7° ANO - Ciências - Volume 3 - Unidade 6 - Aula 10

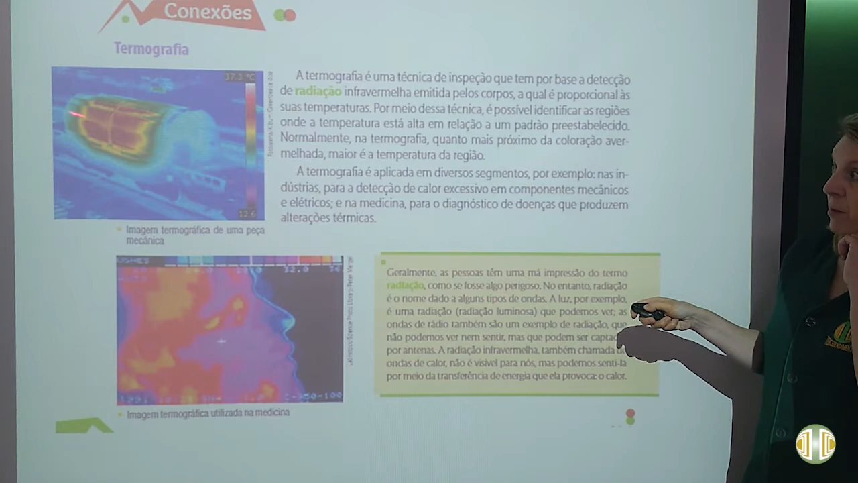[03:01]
depois mais, quando é mais alta ainda, é mais avermelhada. Então, quanto mais alta a temperatura, mais avermelhado vai ficando, tá? Então, mais avermelhado aparece ali na termografia. Nas indústrias, está detectada o calor excessivo de componentes mecânicos, elas são usadas,
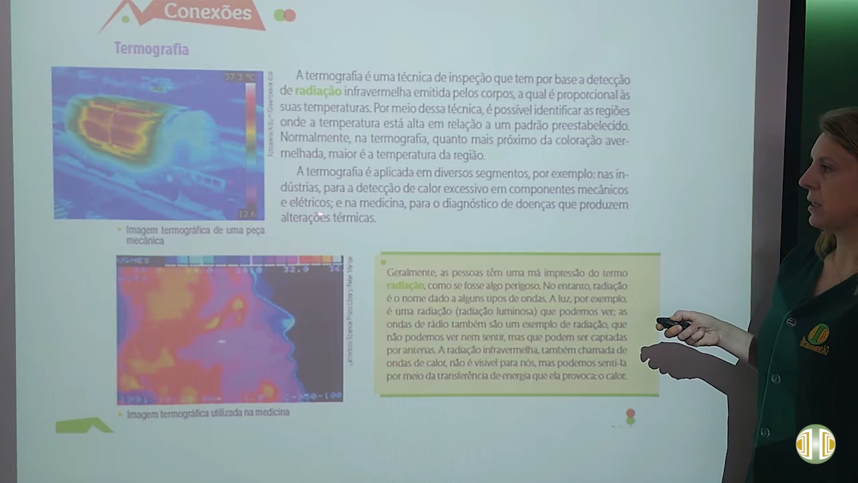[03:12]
elétricas e muito utilizada na medicina, né? Para o diagnóstico de doenças que produzem alterações térmicas. Então, vocês podem aí também ler o quadrinho na sequência.
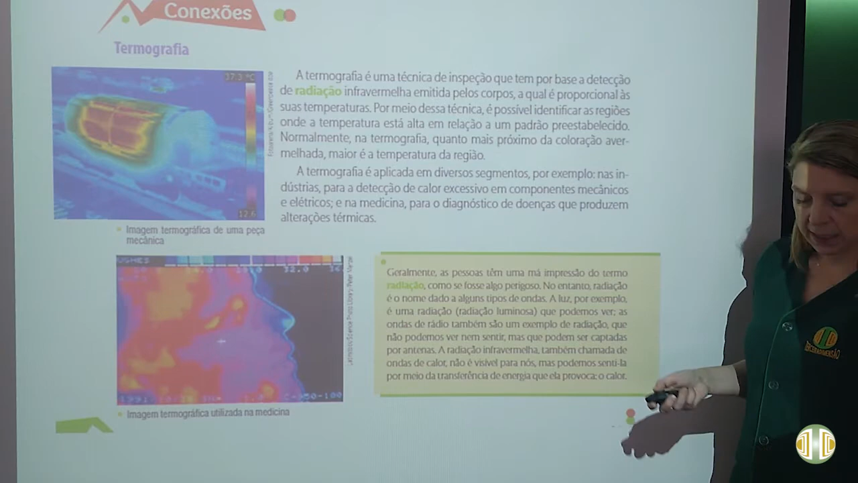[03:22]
E aí, a gente vê lá na página 35, a relação do equilíbrio térmico e o corpo humano.